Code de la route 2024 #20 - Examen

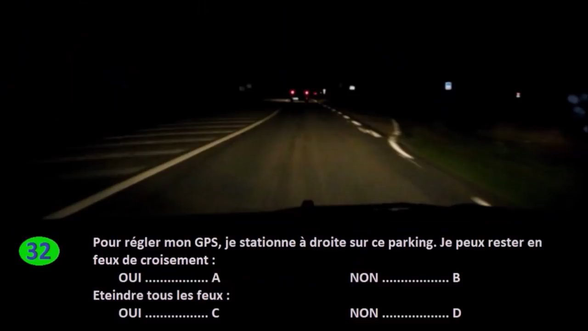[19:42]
Question 32. Pour régler mon GPS, je stationne à droite sur ce parking. Je peux rester en feu de croisement. Oui, réponse A. Non, réponse B. Éteindre tous les feux. Oui, réponse C. Non, réponse D.